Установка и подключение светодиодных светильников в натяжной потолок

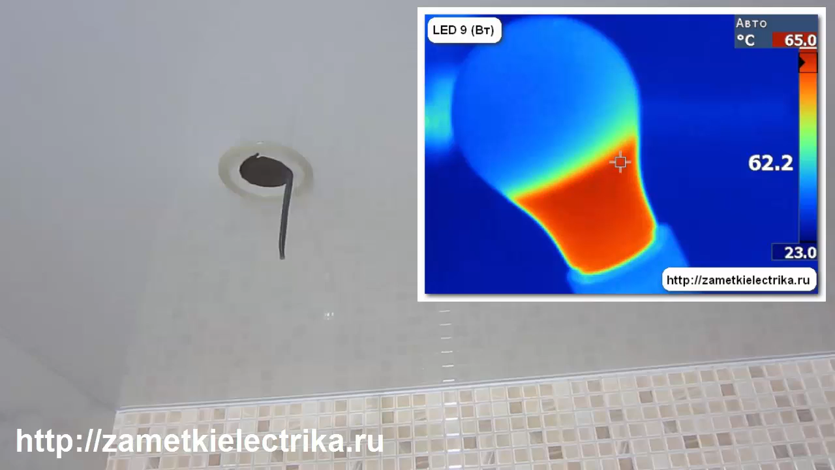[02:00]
On screen: spot 62.2°C, scale top 65.0°C, scale bottom 23.0°C
где я у различных ламп измерял температуру их нагрева с помощью тепловизора.